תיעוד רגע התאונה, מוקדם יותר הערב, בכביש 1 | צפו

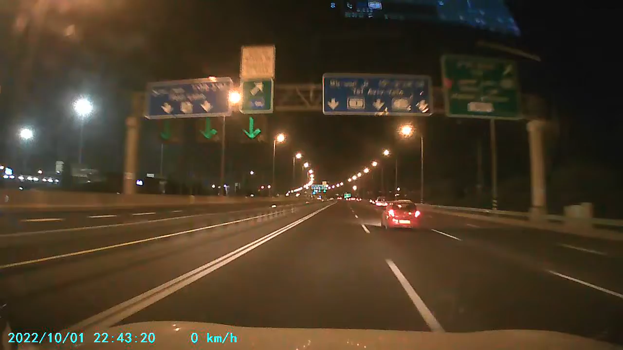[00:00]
וואי וואי וואי, תאונה. וואי! שיט שיט, זה, זה! יו יו יו יו יו יו. צילם? מה? צילם? לא.